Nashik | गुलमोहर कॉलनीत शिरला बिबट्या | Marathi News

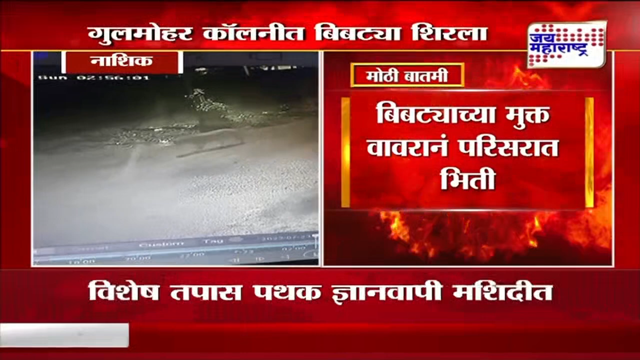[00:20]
नाशिकच्या गुलमोहर कॉलनी परिसरात बिबट्याचा मुक्त संचार पाहायला मिळालेला आहे तर एका पादचाऱ्यावर बिबट्याने हल्ला केला आहे